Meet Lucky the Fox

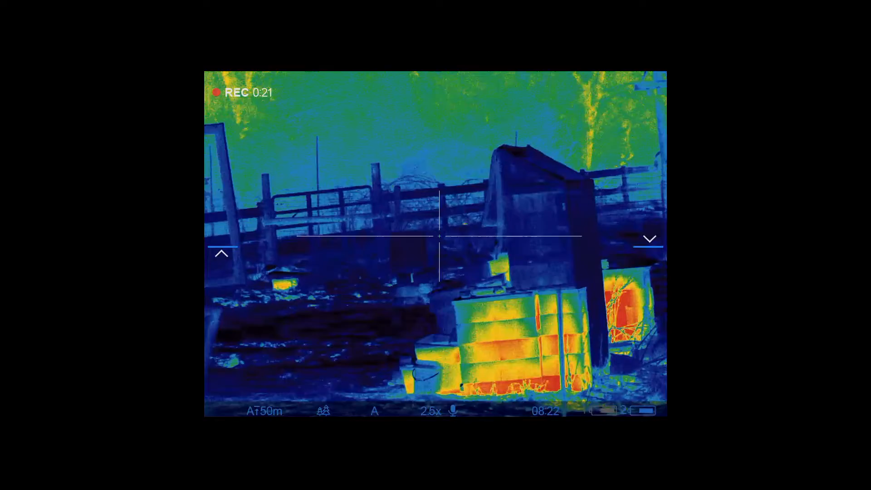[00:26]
3 a.m warm goes off i roll out of bed go set up
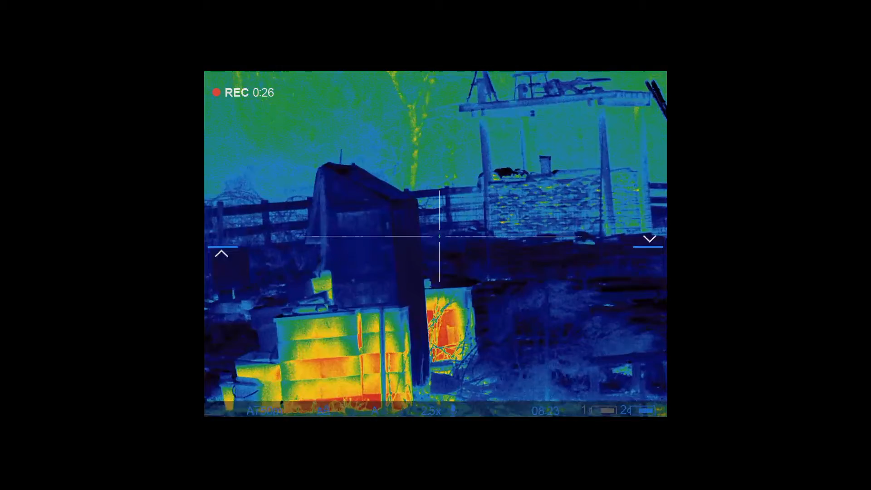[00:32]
and as you can see here as soon as i came up on target i can see the predator and as you'll see in a moment it's a fox so he took off came back
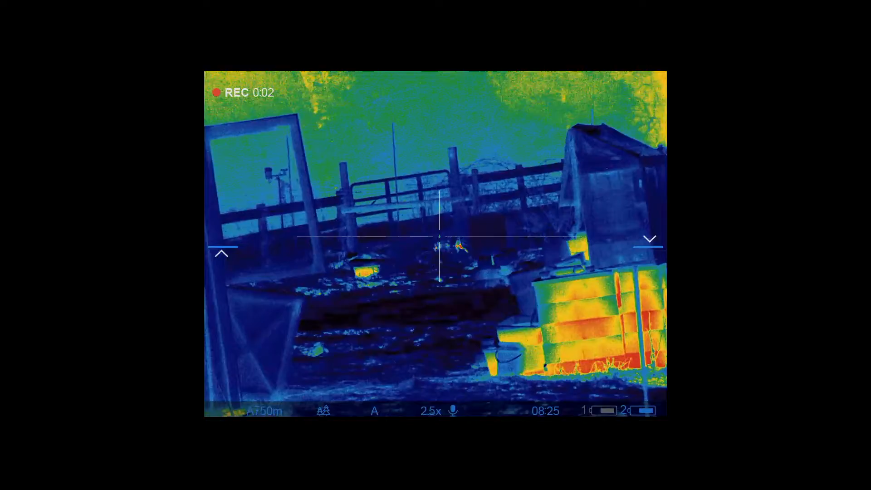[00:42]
like an idiot uh this is like i don't know two minutes later um so i'm gonna
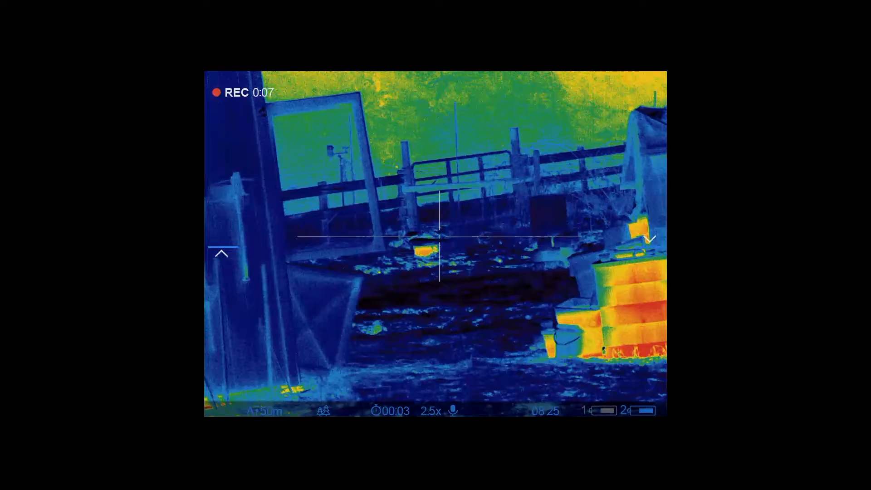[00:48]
give him a chance to run away and he or she is about to as you'll see jump up
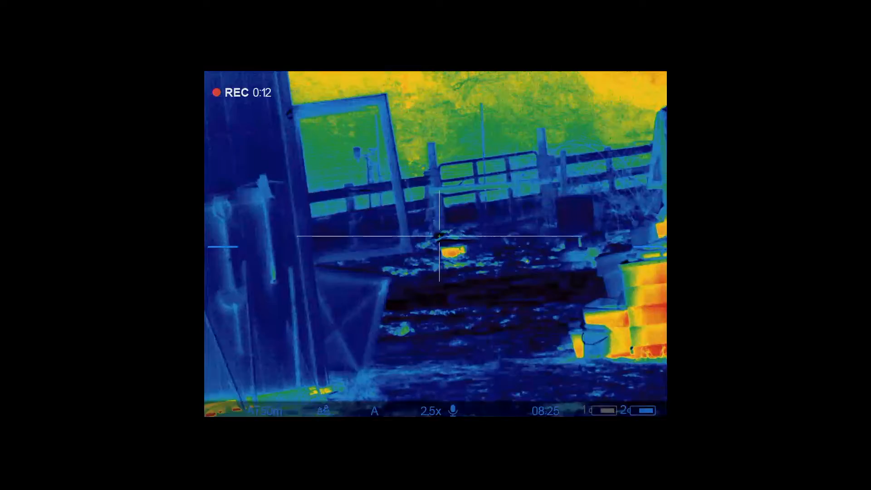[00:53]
on here and this this creature
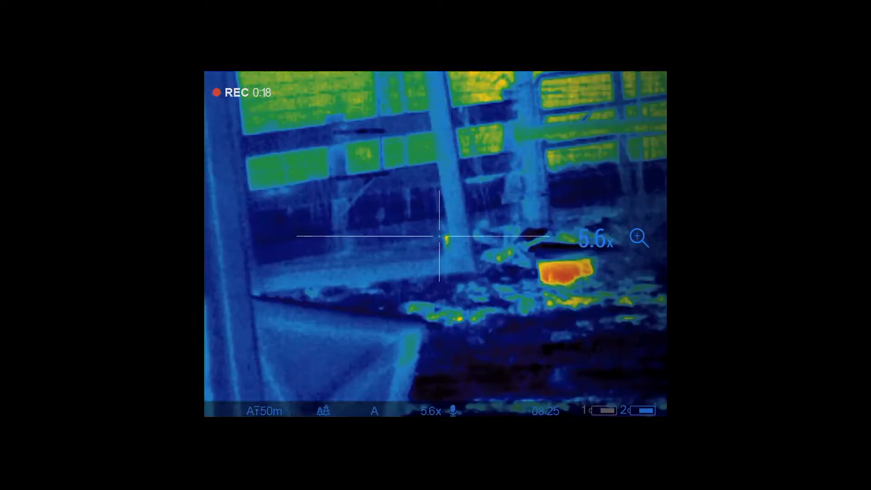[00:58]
now has a new nickname his name is going to be called lucky lucky number two because we
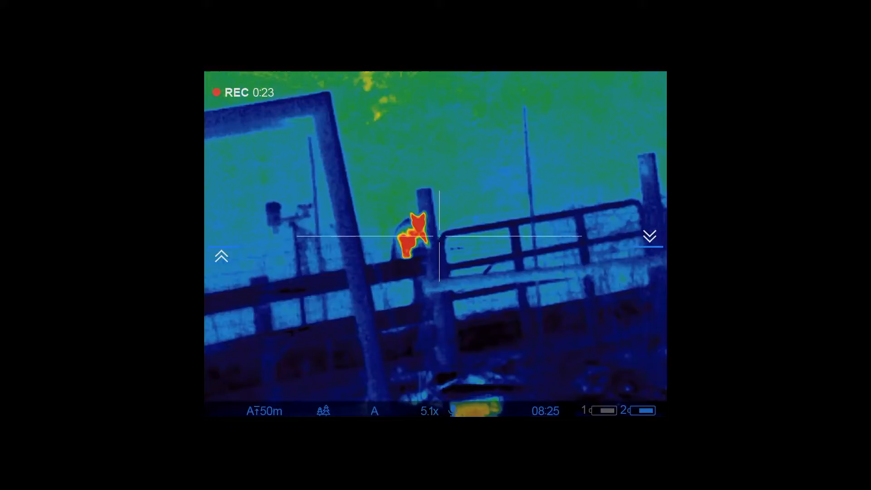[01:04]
used to have a lucky number one for exactly this reason watch this bang i swear to god i hit him
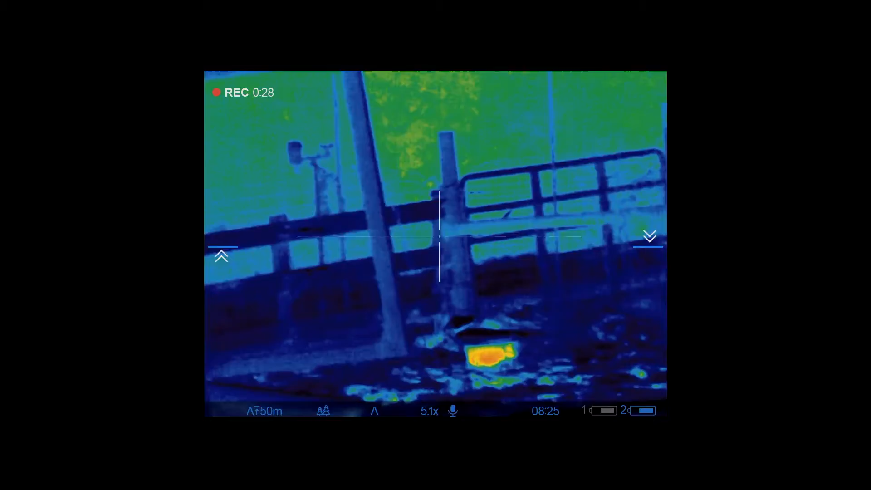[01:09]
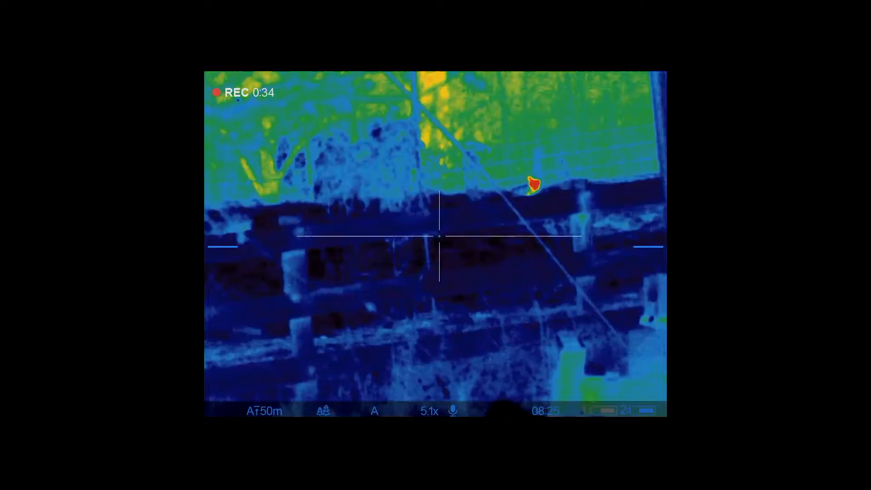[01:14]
and didn't fall straight down i come over here there's dipshit sitting out there on the weeds
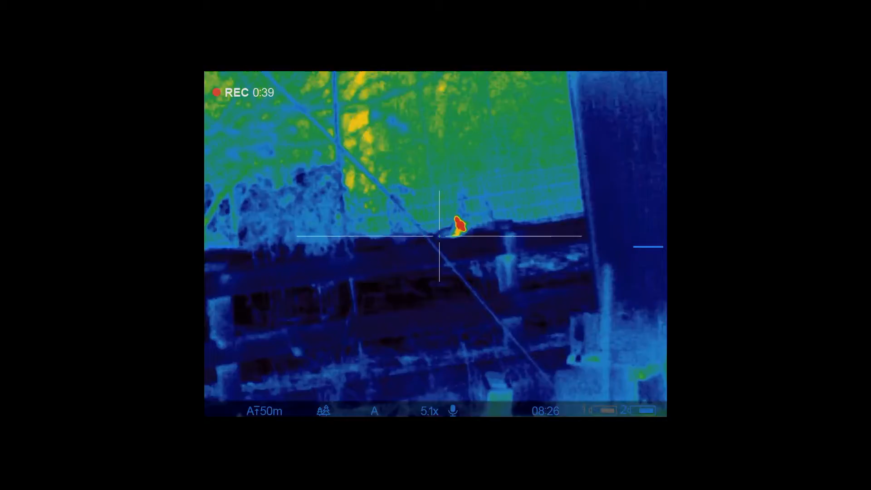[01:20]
staring at me looks like one of his ears are down so i may have clipped him can't take a shot here because it's uh
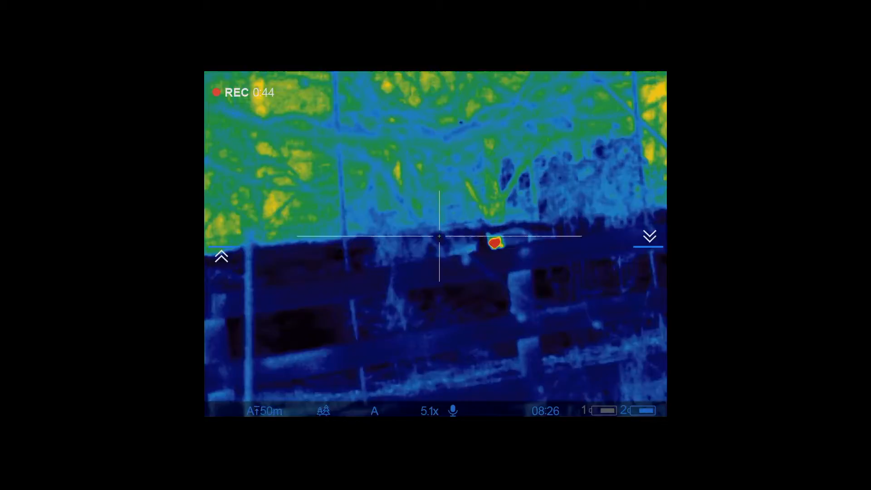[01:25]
unsafe uh i bet no backdrop so i'm waiting to see if he's going to come back
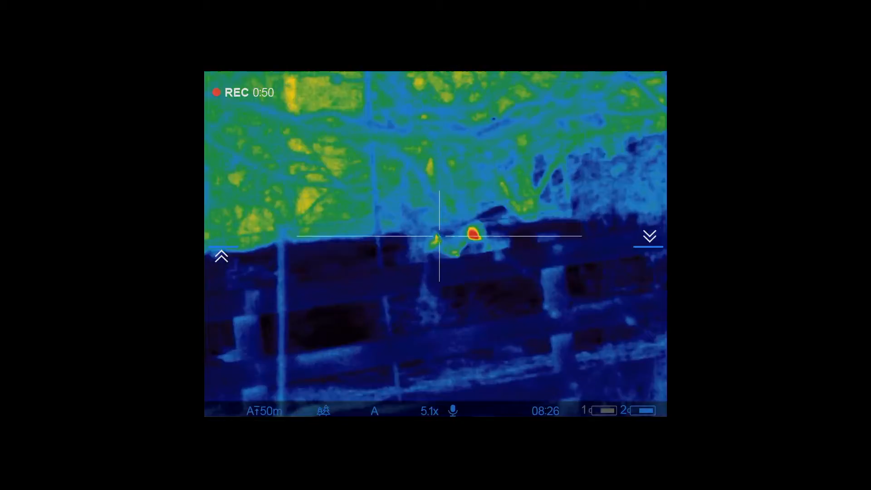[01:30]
again and uh he did not he's motivating kind of
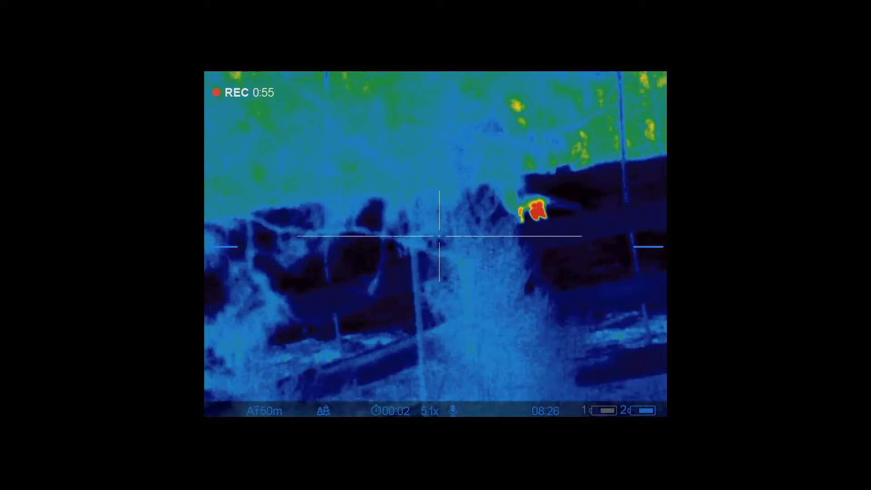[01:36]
away to the west um hesitated there for a second i considered taking a
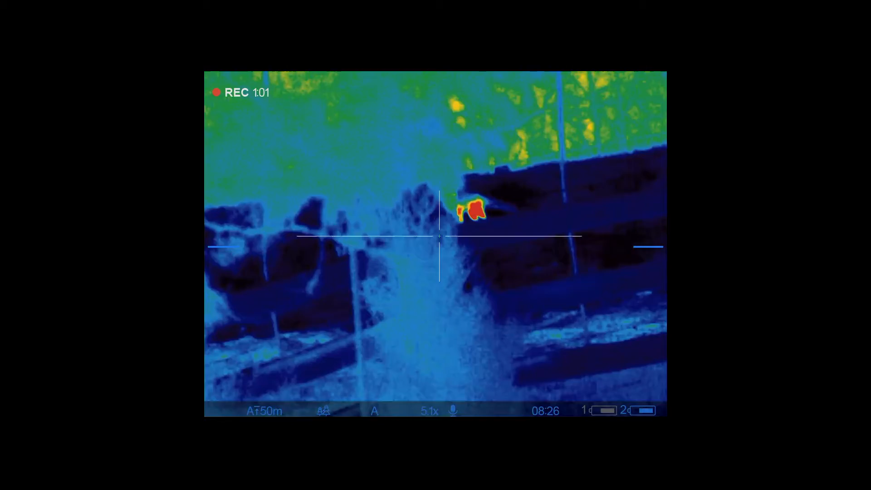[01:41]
follow-up shot here but still didn't feel like it was a safe shot so i did not and little prick um actually started heading towards the domes that have other rabbits in them
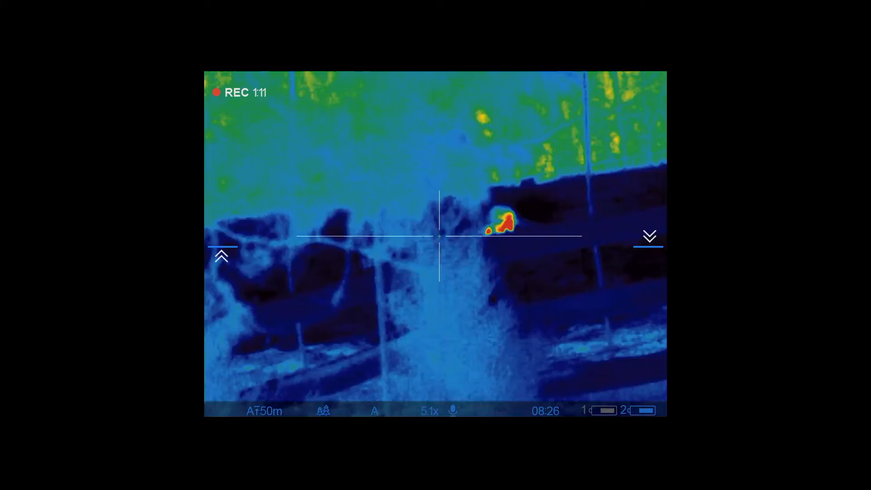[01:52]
so as soon as he flees the scene here um i went redeployed back on the front
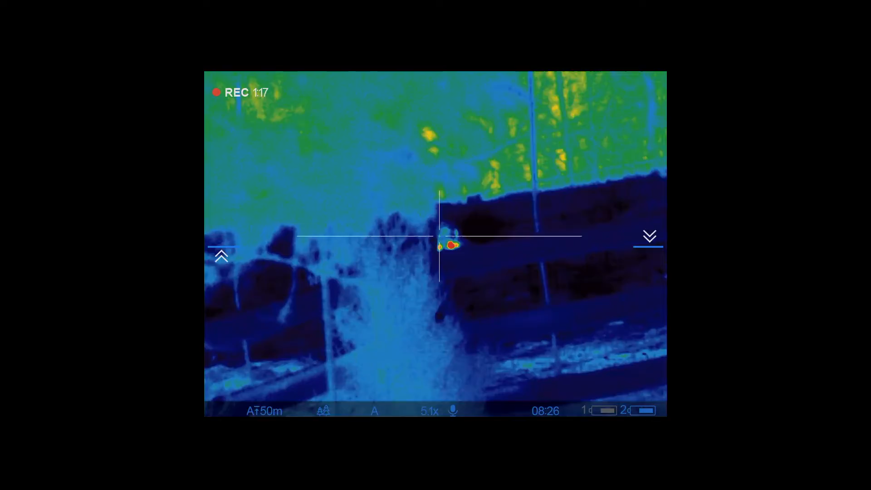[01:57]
patio and of course the deuce is outside flipping out right about here you can't hear it on here but there starts
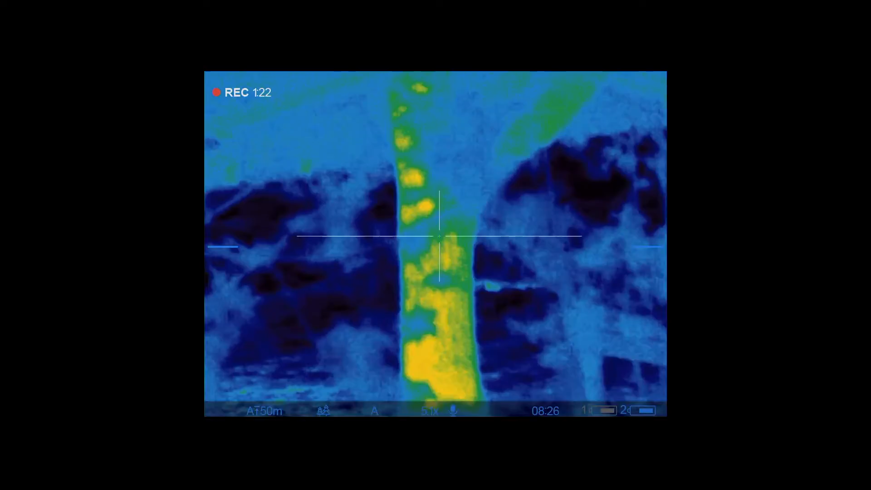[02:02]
barking so um i think the uh fox kind of moseyed through and probably went
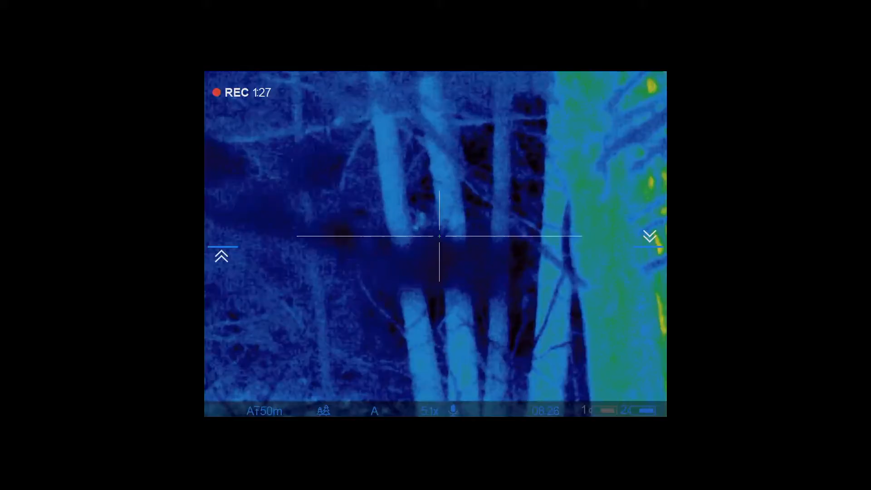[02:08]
and looked at one of the domes and the rabbits in the domes but i didn't see it again as you'll see here in a second check out
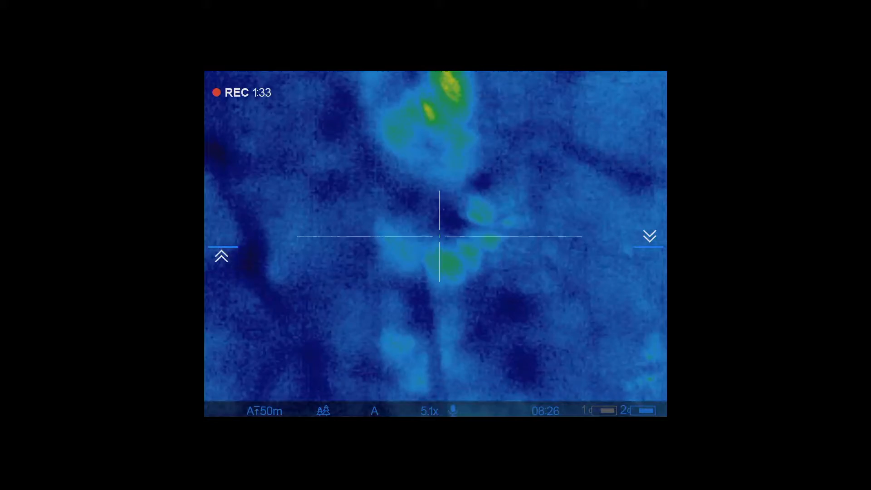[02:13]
the i did a freeze frame on when i pulled the trigger look at where the optic is look at where the crosshairs are ain't right where they needed to be so i got a funny feeling i need to go re-zero this rifle today so that's the uh plan i'll get out there and heat up some steel targets and re-zero this damn thing and if mr lucky shows his ugly face one more time hopefully next time it'll be his last time as far as i can tell he's uh killed three of my seven rabbits they're in that that uh
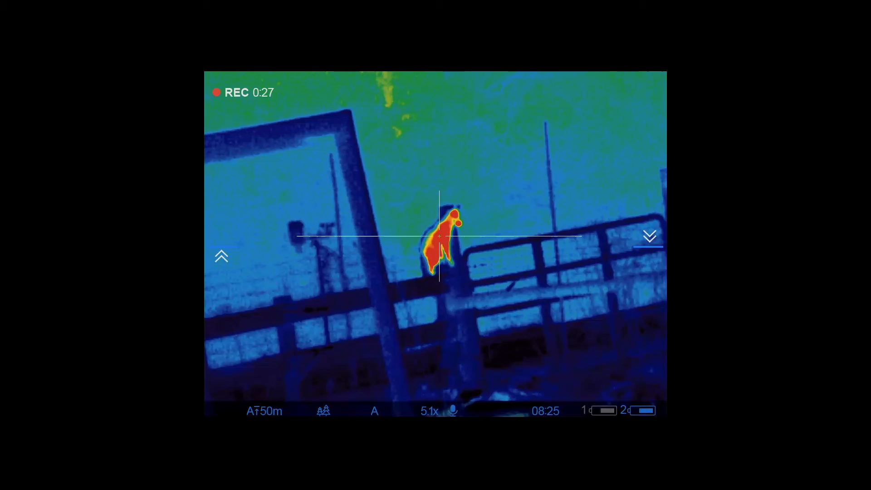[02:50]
five foot tall fenced in pen so i've given him every opportunity to stop it but uh he's a habitual murderer so he's gonna have to go down take care have a good day bye-bye